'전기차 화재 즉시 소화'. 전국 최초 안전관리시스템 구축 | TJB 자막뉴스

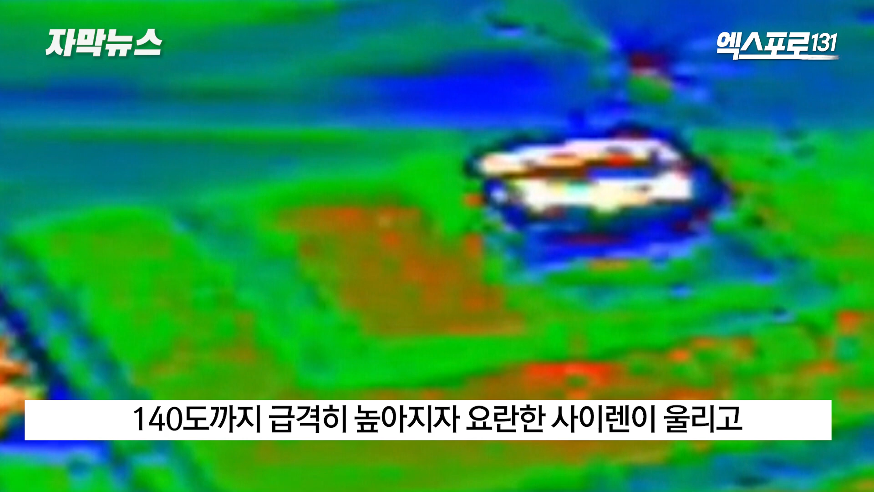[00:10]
사이렌이 울리고 방지실과 담당자 휴대전화에 실시간으로 화재 발생 신호가 전달됩니다.